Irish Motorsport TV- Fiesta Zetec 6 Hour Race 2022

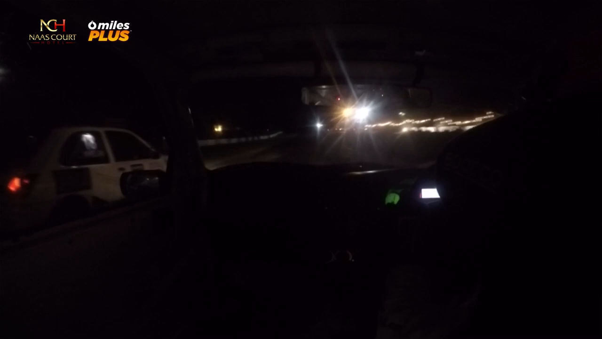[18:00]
and he just eases by they're still side by side as they go into the bmw bridge which we can't see now because it's dark and down towards turn one to start yet
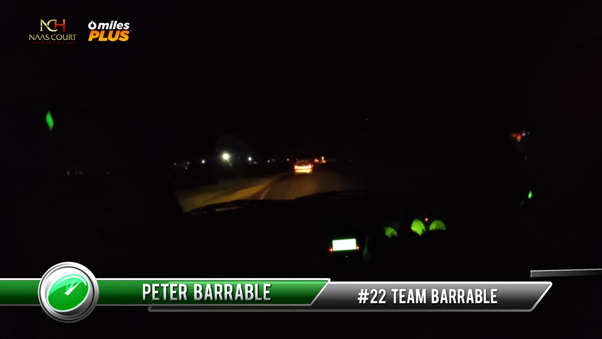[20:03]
complete darkness now peter barrable he's the leader in number 22 they've recruited paul o'brien from pob racing and he's doing uh pit strategy for the barrables very strong team great strategy they've been strong all the way and they've won this race before the two sons and father team of uh peter rob and michael barrable that's the sam kyokar missing digits and they're getting alongside that's 45 side by side on the way up the
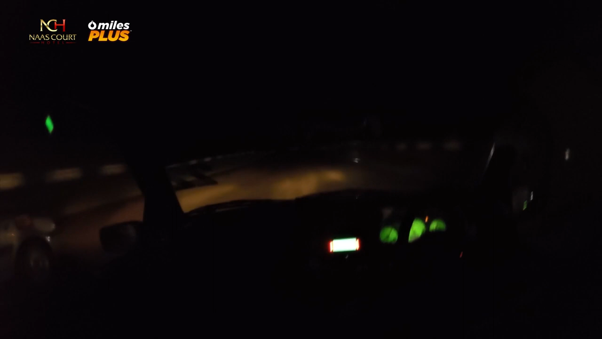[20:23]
hill should be able to get the job done on the brakes but now they come back at him on the brakes as they grab second gear you can see the cars bouncing at the front they're slightly soft easy tech fiestas they don't run full race shocks very inexpensive to build and to run run a standard forward spec shock and a control spring and that's about it so down the main street still looking to the left so they're not completely conscious yet peter barrable wondering how they're hanging on to him so well but now moves out to the outside